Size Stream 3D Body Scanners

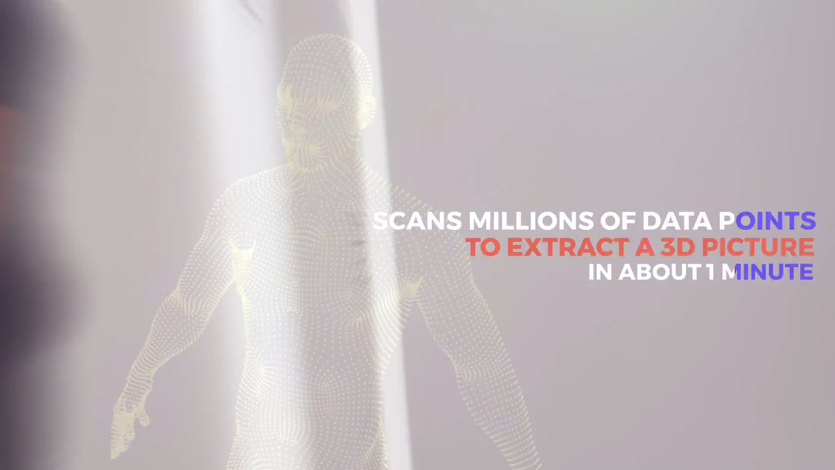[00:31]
Our state-of-the-art 3d body scanning systems use millions of scan data points to extract the most complete and accurate measurements possible and we're helping transform the way different industries do business.